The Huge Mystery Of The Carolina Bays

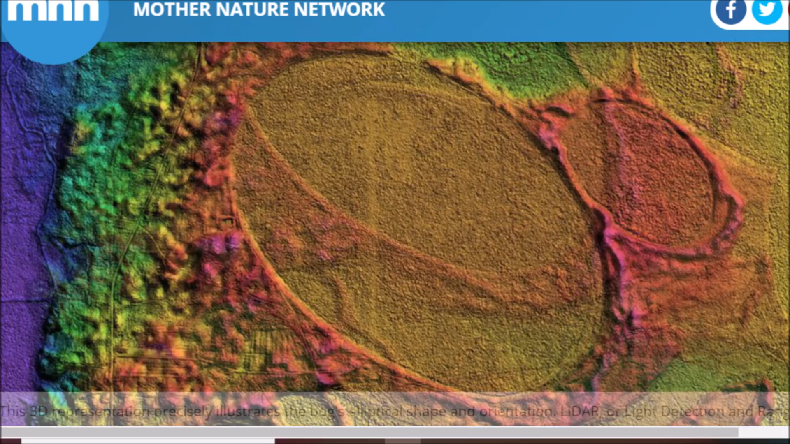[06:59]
It says this 3D representation precisely illustrates the bog's elliptical shape and orientation. This appeared to all happen at once. What created these? Well, I wish I had a good original answer, but I will listen to people who have looked into this mystery for a long time. I thoroughly recommend you check out Antonio Zamora's channel. Those of you who read Graham Hancock's books are already familiar with Antonio's work. And of course, Randall Carlson,
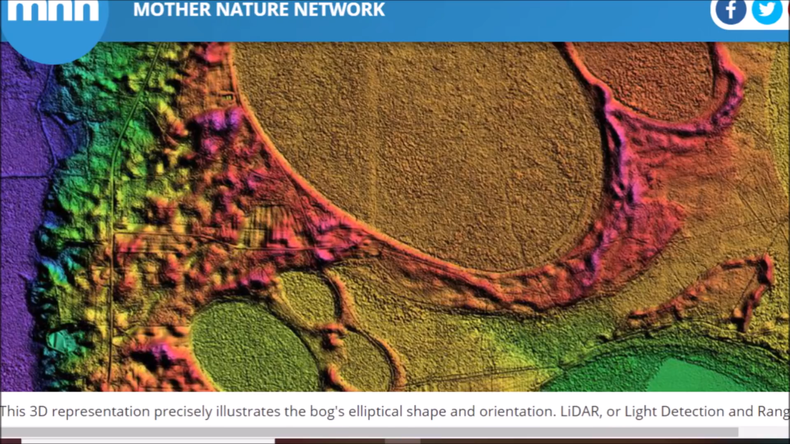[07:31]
I know he mentioned these about a month and a half ago on a video on his channel, and he said he's going to be making a video solely on the Carolina Bays, and I'm looking forward to that. It talks about the different competing theories here. It says, where did they come from?
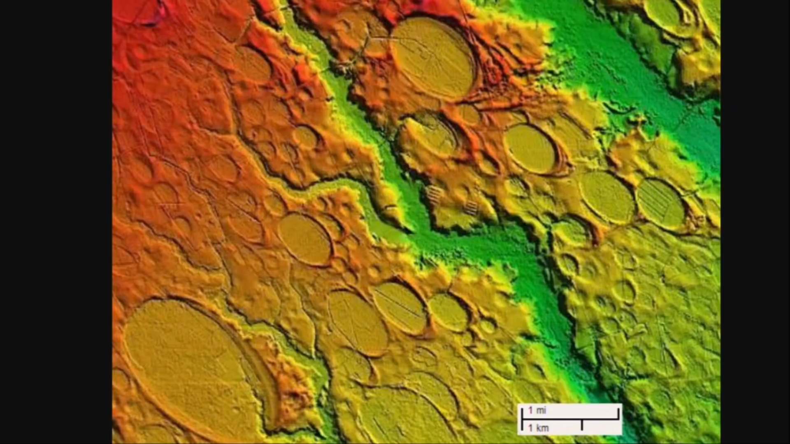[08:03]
this is created by something impacting at a low angle, all coming from the same direction here, all coming at the same time. That was my gut impression. The one theory out there that these are all created by an earthly process, and I can't even remember the name for it, the Artesian Solution something something. I'm not even going to try to pretend to know exactly what it means.
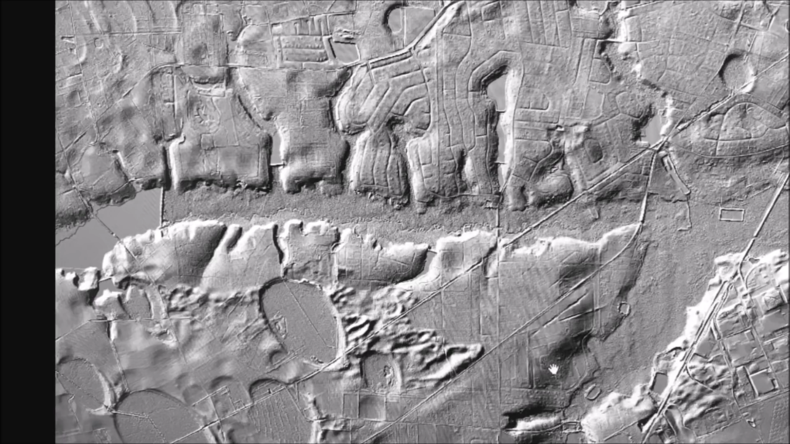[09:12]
Google Earth, not quite as easy to make out. Now here is an area just north and west of Charleston.
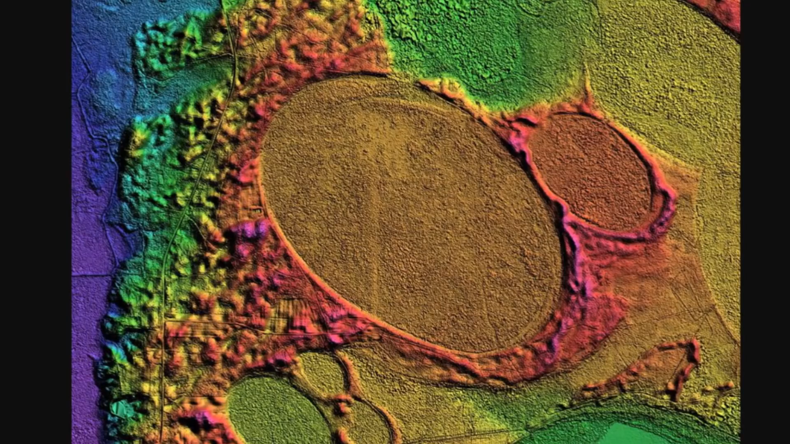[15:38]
This is a big mystery with no solid answers, so any comment is worth sharing.
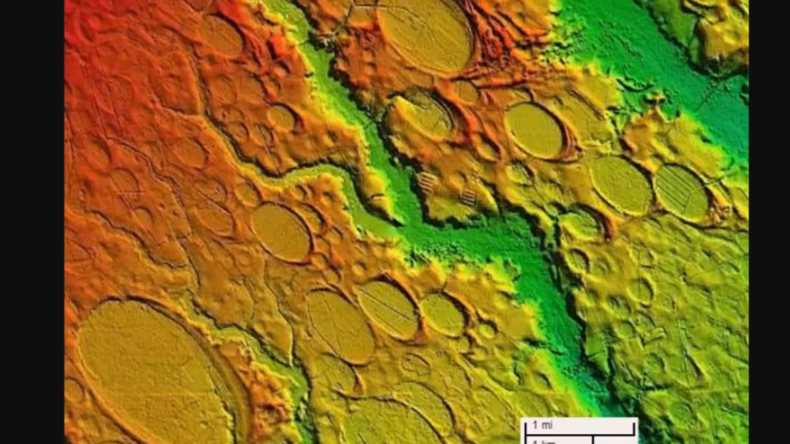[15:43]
Here's a look at some more of these on LiDAR. If you like using Google Earth, this is a cool thing to check out.